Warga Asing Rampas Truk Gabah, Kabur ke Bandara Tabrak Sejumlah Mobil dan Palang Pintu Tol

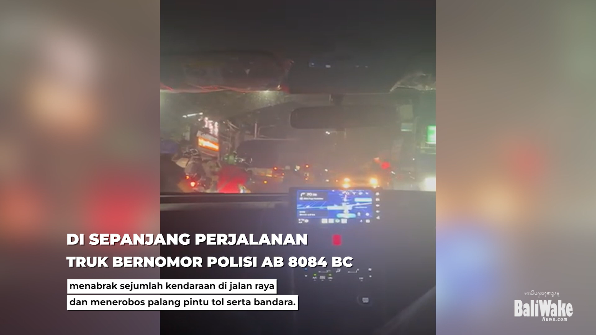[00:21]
sejumlah kendaraan di Jalan Raya dan menerobos palang pintu tol serta bandara. Kasih Humas Polres Badung, Ibda Putu Sukarma mengatakan dalam perjalanan ke Bandara,
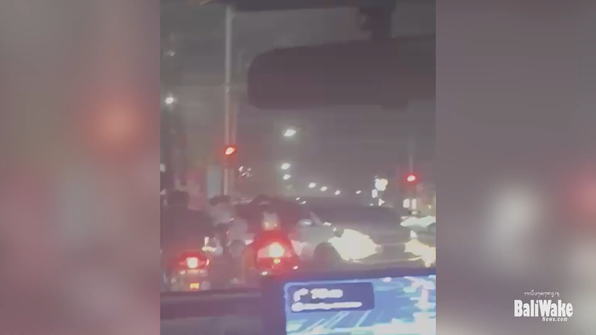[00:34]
Damond menabrak sejumlah kendaraan roda 4 di Jalan Raya.